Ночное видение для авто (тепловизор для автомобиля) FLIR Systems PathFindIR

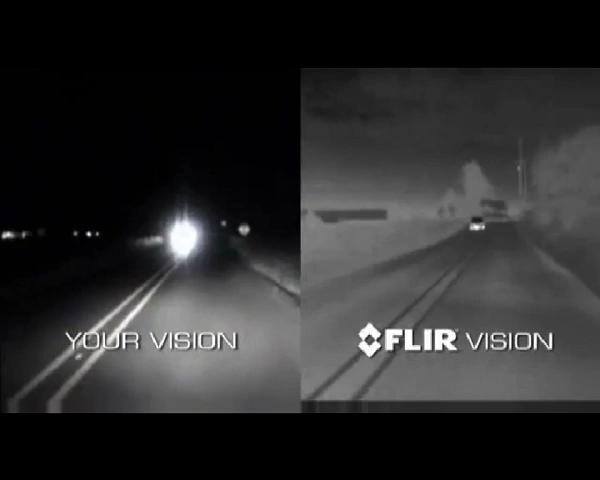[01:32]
light the pathfinder is not affected by oncoming headlights most of the common driving hazards show up clearly in thermal imagery